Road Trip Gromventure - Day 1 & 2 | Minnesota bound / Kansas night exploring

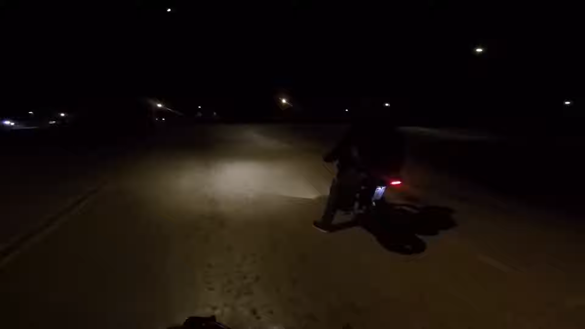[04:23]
Your boy Moto Mantooth out in Kansas right now, exploring some unknown territory. Let's go straight. Let's go through the town.
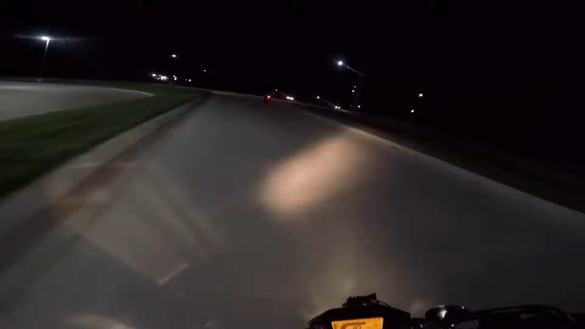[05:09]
it up for that one. I would have wrecked my beans. Tastes like Burning Day. So we have absolutely no idea where we're going, but we're going on a Mantooth adventure. This little shit town, middle of nowhere, Kansas, called Pleasanton.
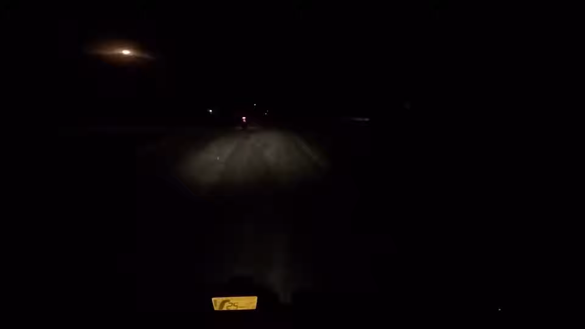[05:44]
It's, reminds me of Bellevue, my sister's place. Straight. Oh, let's go right then. Bunch of bullshit in the road.
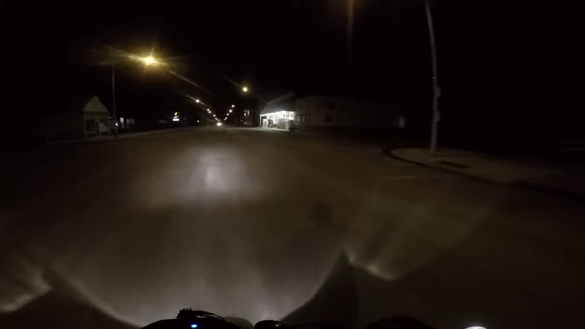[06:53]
Shit store downtown in the Pleasanton. There's a motorcycle exhibit. That's cool. Let's see. 4 miles until Casey's Little Deliciousness.
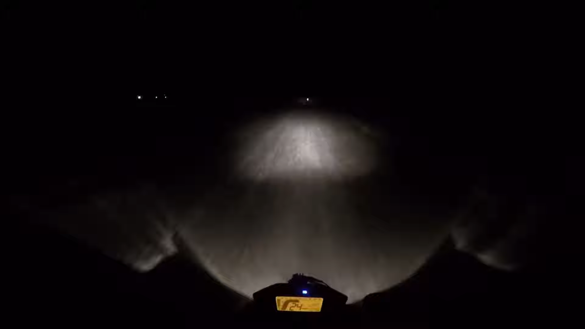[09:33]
This is fucking scary on this fucking this sucks. Oh man, this sucks, dude. I'm taking it slow, yeah. I'm only going like 20-25. I'm like, I'm scared. Sliding out. Maybe. Oh, fuck, dude. Fucking front tire went wiggly big time.